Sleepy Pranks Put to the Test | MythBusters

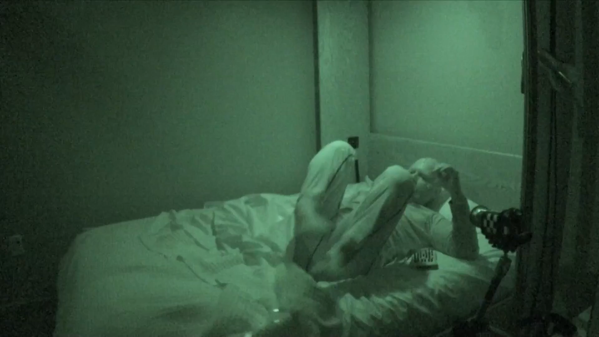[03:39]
Well, I don't mean to be a party pooper, but no sleep, no results.
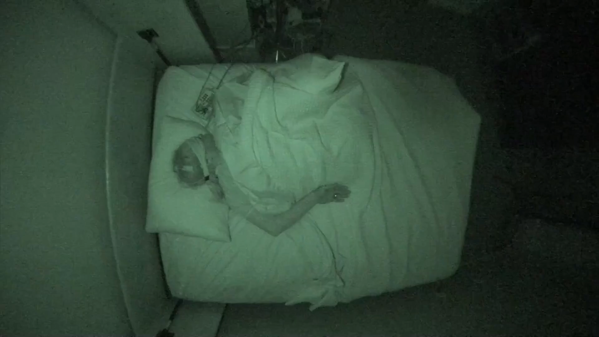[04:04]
And finally, things are looking up. Or are they?
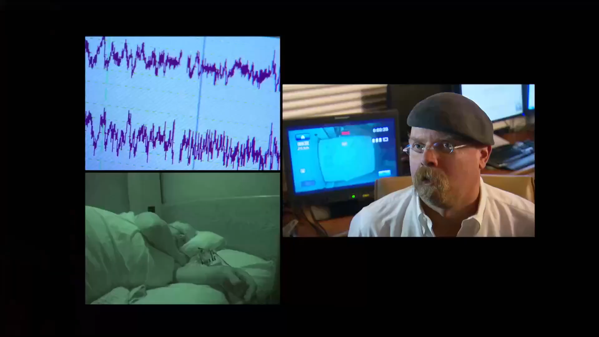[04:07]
Although Adam dropped asleep really quickly,
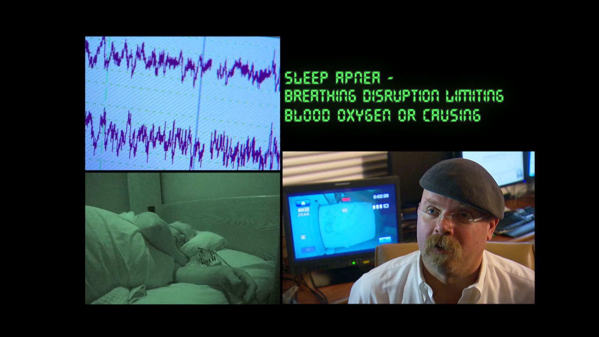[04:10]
he may not be a very good candidate for this either, because Adam has sleep apnea, which means that he's struggling for air from time to time, and it's waking him up.
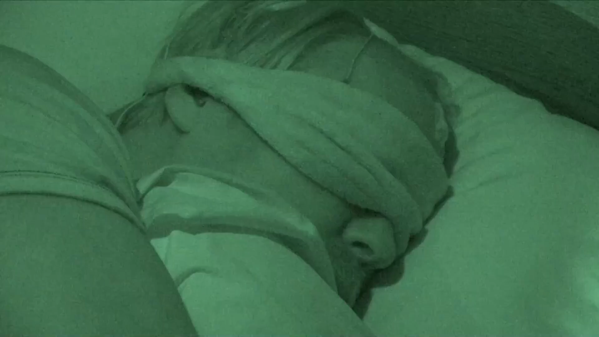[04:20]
So, he may not be able to get down into that deep sleep that we need him to be at to do this trick. But before the team runs out of patience, Adam finally descends into stage three sleep. However, there's another complication.